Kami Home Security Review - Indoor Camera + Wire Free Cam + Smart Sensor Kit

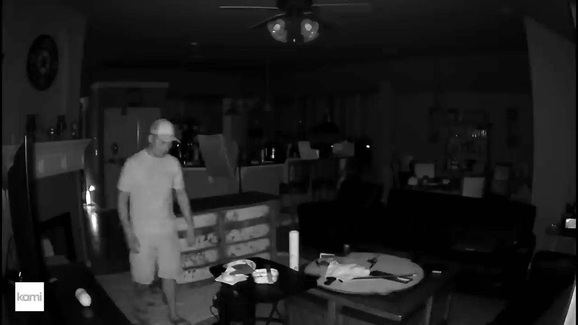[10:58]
so this is the video quality of the
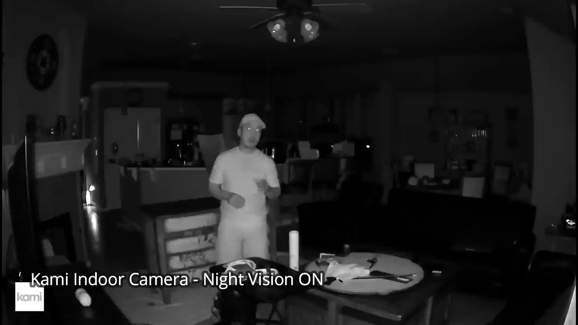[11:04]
cami wired camera and with the night vision on
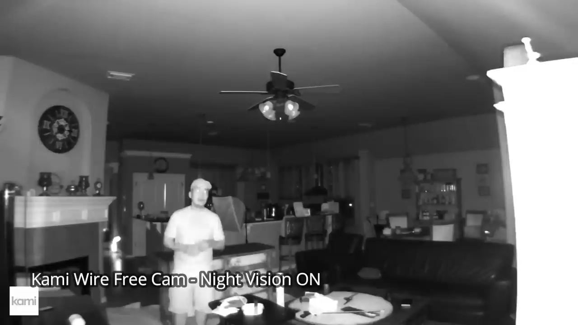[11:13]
this is the video quality of the cami wired expert power gadget assigned a nice and a nice vision on